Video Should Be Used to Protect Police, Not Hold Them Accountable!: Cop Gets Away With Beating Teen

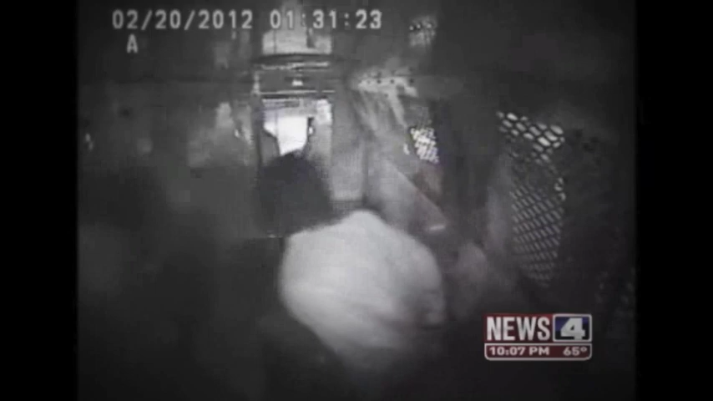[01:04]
video taken from the back of the transport vehicle shows the handcuffed teenager stepping out to face two officers rory bruce on the left words exchanged and then this one four four arm uh...